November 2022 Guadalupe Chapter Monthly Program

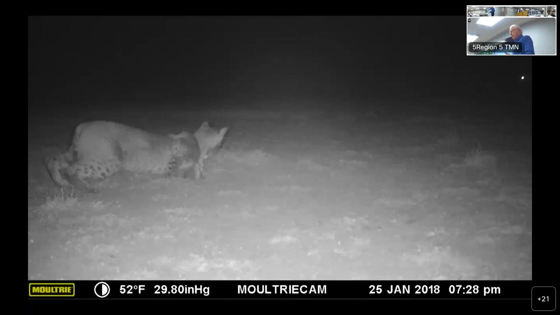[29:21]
Armadillos, possums, skunks, ground squirrels, snakes, rodents of all kinds. And they came in and they rearranged the furniture. They dug holes in the tubing, filled the tubes with dirt, eventually filled the cavities with dirt. The owls never really got in there, but a lot of other animals did, and the predators knew it. The camera every once in a while would catch a bobcat reaching on the inside. or a coyote trying to dig in to get something to eat.